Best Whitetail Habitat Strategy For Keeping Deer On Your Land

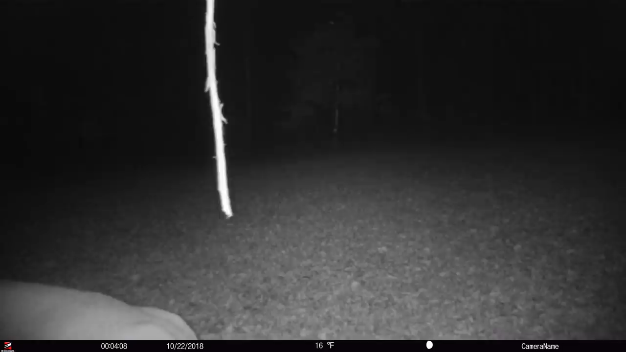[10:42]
hits that he turns left to right it's like casting a giant 80 acre net out anywhere he comes through that on your line
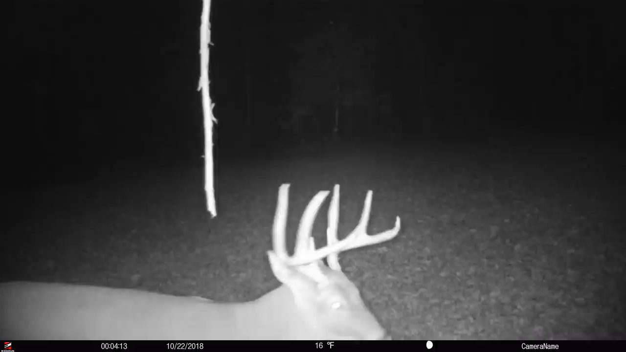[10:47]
he's hitting that outside travel corridor paralleling habitat feature and he's turning left to right so now you're capturing